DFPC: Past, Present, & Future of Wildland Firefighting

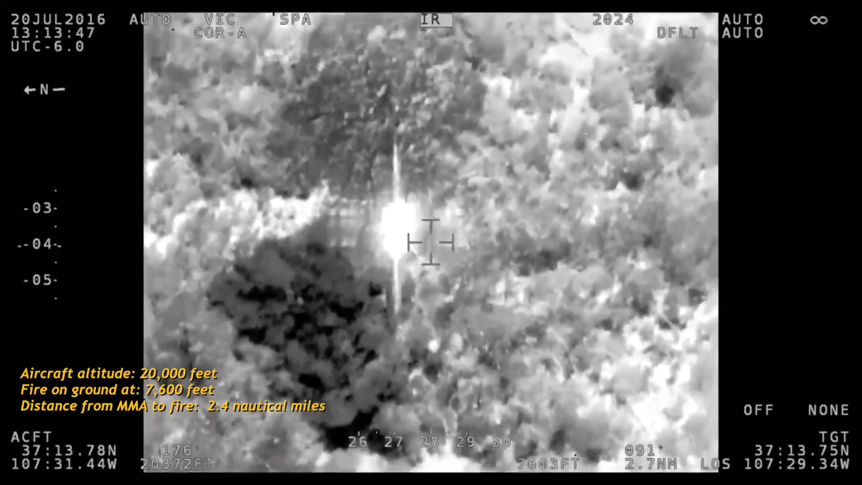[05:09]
Instead of sending in ground crews who may struggle for days to find the source of a fire, as in the case of our example,
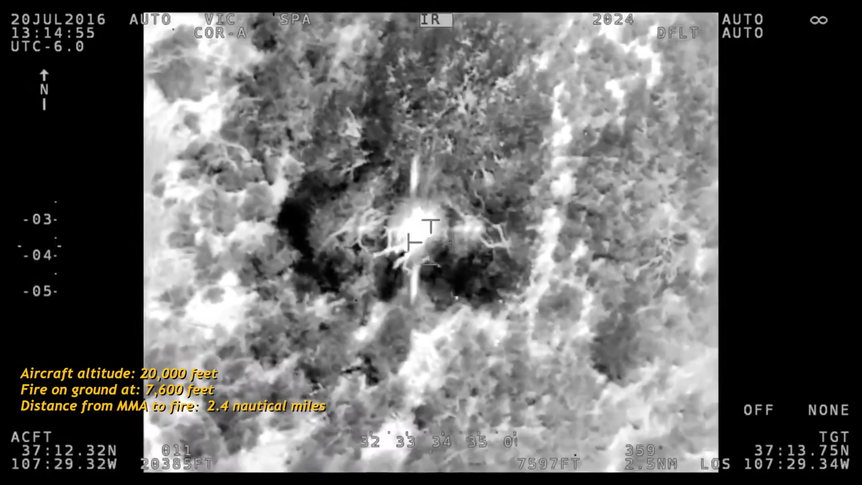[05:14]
the planes obtain the fire's location, intensity, and behavior.